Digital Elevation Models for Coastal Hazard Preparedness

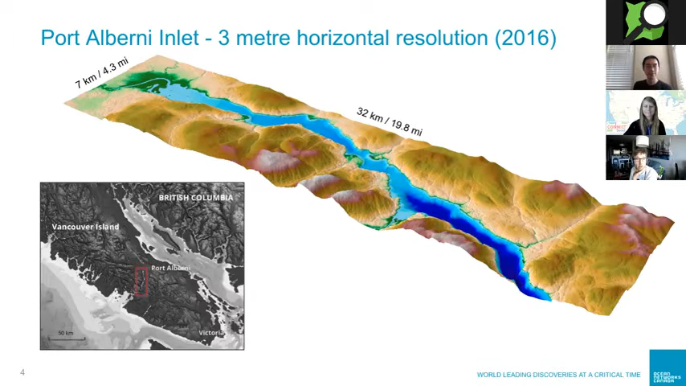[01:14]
And why we do it at three meter resolution is so that we can give it to tsunami modelers and then they can run tsunami models with that. And I'll go over that with you in a bit later. Our recent model that we just finished in 2018, this was using 2.1 terabytes worth of XYZ data.